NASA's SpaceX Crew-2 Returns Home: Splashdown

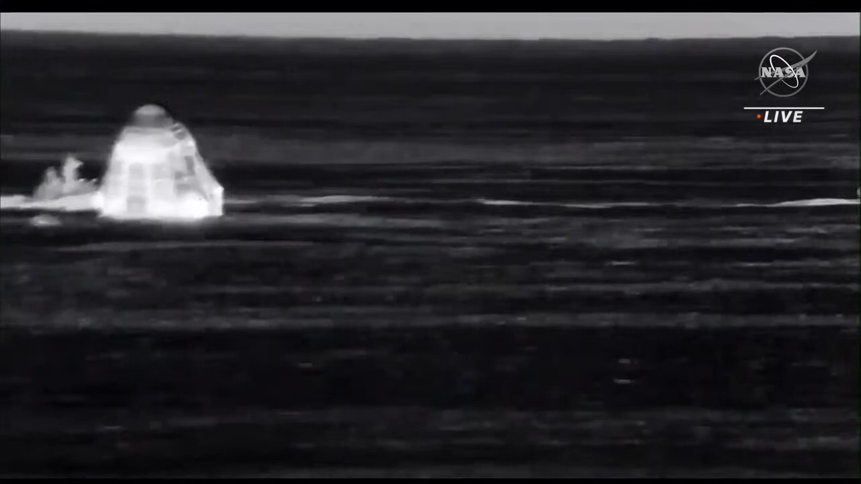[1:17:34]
It is truly an international team. From the camera views that you're seeing right now on board the Go Navigator is teams representing NASA,
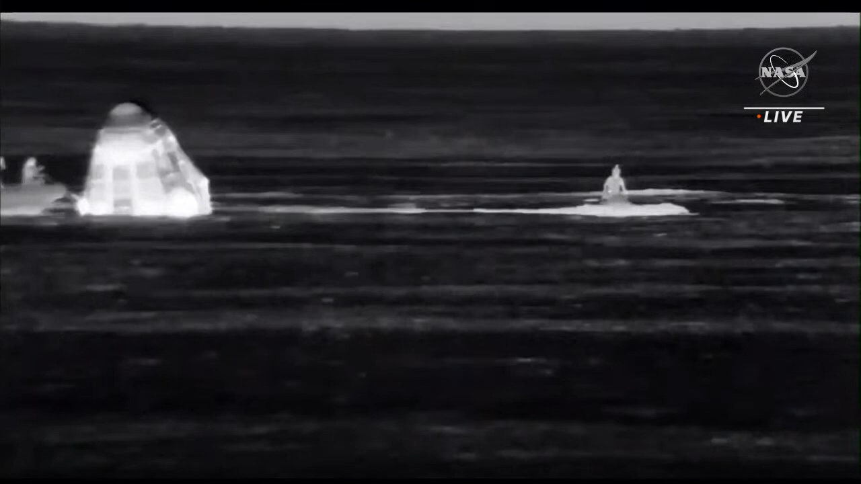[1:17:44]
SpaceX, European Space Agency,
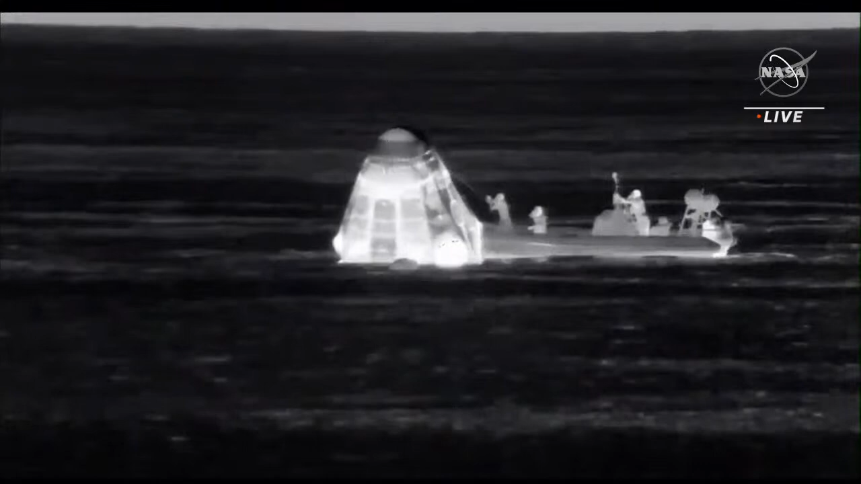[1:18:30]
So this is the first fast boat.
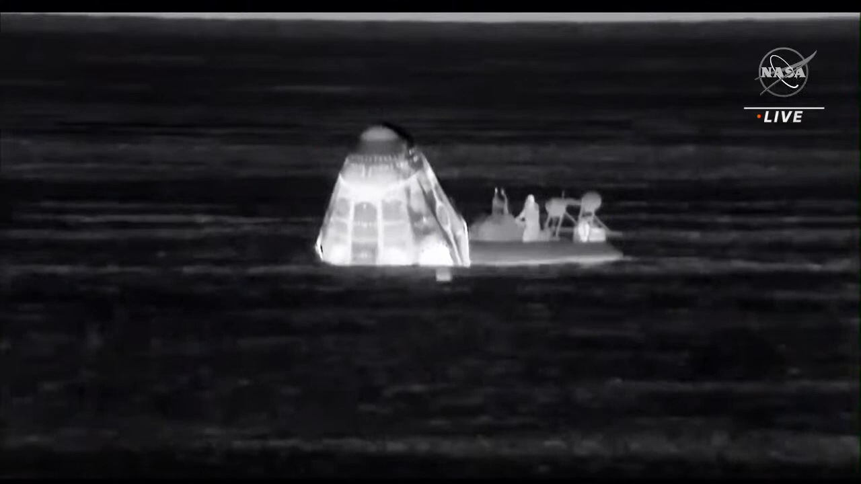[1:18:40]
Right now it is it's essentially doing safety checks,
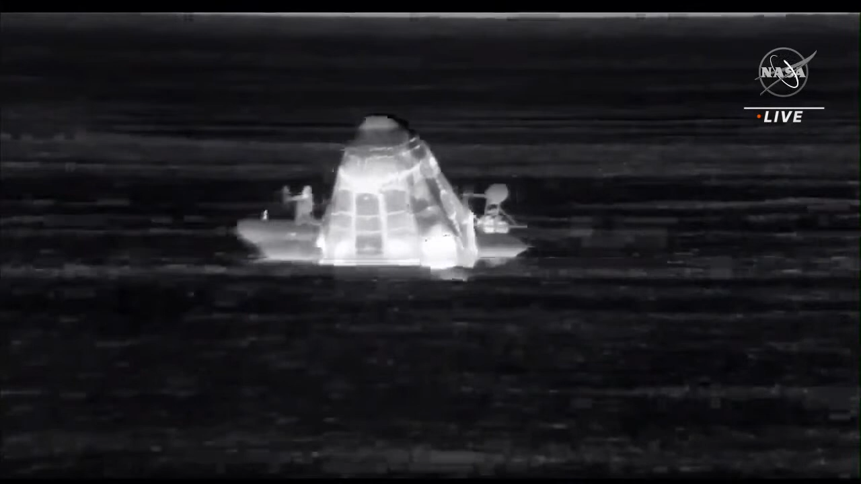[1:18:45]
making sure that ordnances and hypergols are still not persisting in the area immediately around the vehicle.
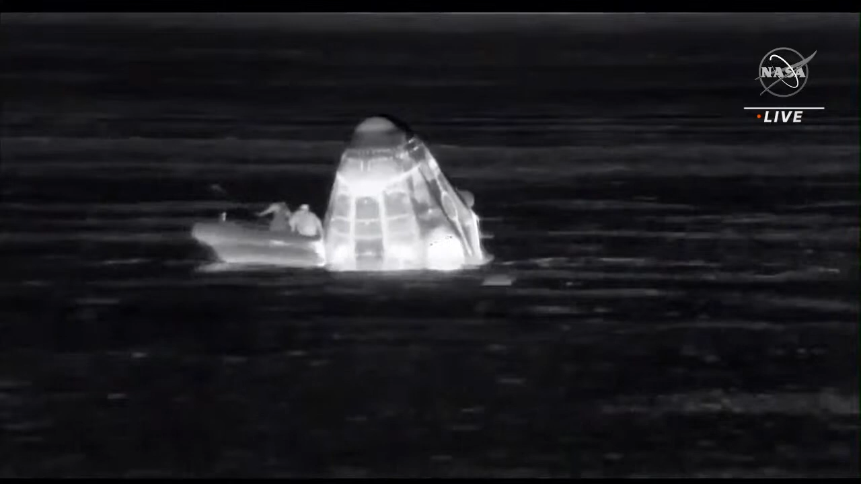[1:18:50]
They're also doing essentially an inspection of the capsule itself to make sure that integrity-wise it is good before we start to...
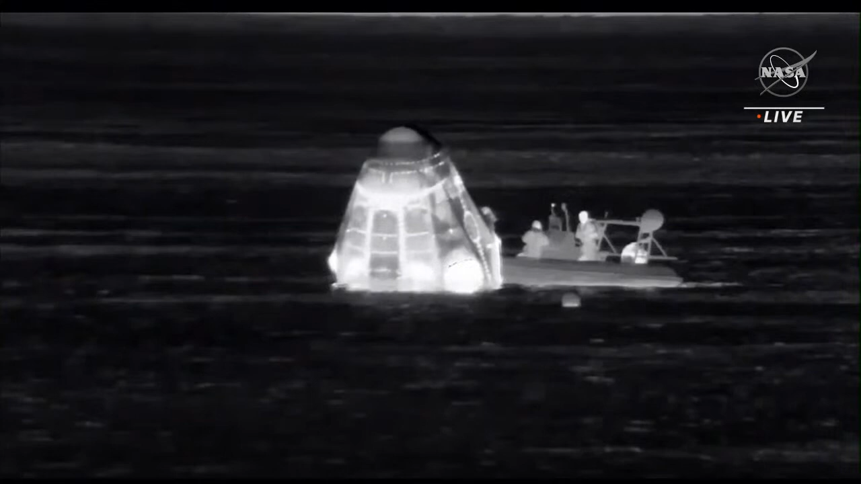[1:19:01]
again, rig the equipment for hoisting later on tonight.